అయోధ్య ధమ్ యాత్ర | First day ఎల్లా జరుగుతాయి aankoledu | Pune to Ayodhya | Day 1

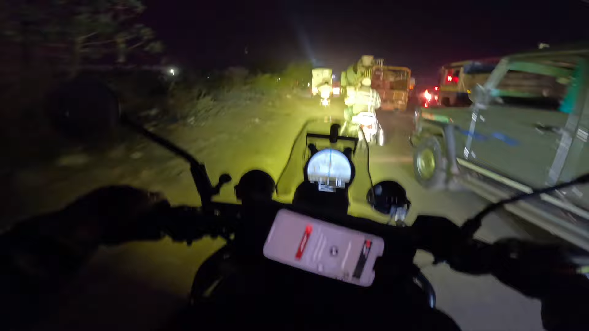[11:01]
ఓ ముందర డీజే భారత్ నడుస్తుంది. ఎవరు పెళ్ళి ఉందిరా బాబు, పెళ్ళియా లేకపోతే మన శ్రీరామ్ జన్మోత్సవం గురించి.